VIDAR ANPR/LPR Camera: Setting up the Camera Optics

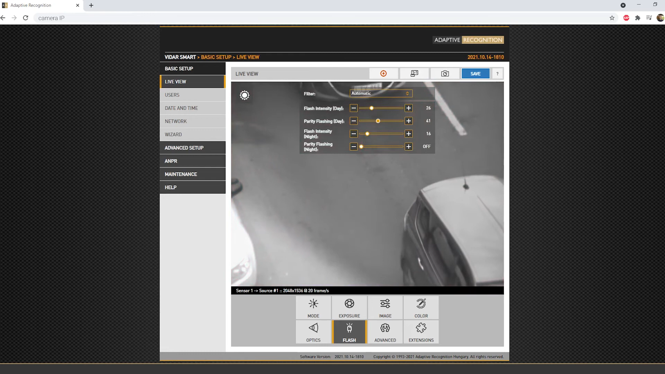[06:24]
The parity flashing is making sure that both reflective and non-reflective license plates are captured and read. With the first high intensity frame illumination,